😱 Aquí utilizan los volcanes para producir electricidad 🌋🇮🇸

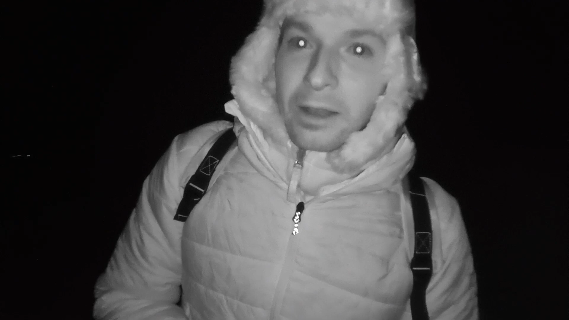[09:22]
Acabo de activar la visión nocturna de la cámara de mi teléfono Y nos vinimos hasta el lugar en donde estuvimos esta mañana Que en el mapa aparece marcado un punto específico Como lugar de avistamiento de las auroras boreales Acá tenemos el océano Atlántico De este lado hay casas Y el autobús paró un poco más allá Pero a partir de esto se vuelve todo muy oscuro Entonces esperamos que estas sean las condiciones perfectas Porque el cielo está totalmente despejado Se ven muchas estrellas Y aquí es el mejor sitio para encontrar oscuridad Cerca de Reykjavik Breve actualización La verdad es que se ve e incluso diría que mejor que ayer cuando salimos con el tour Mariana,
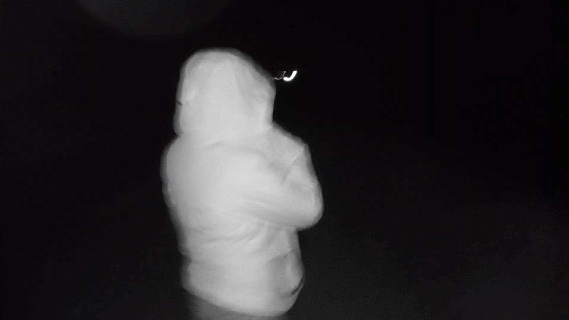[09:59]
¿Qué estás sintiendo ahora mismo? No siento los dedos de los pies Eso se considera como que ¿Qué estoy sintiendo? Y aparte de eso mucha emoción Porque está demasiado bonito La sensación es indescriptible Pero un momento piensas como que Ya desapareció No lo vamos a ver más Y de repente ¡Bum!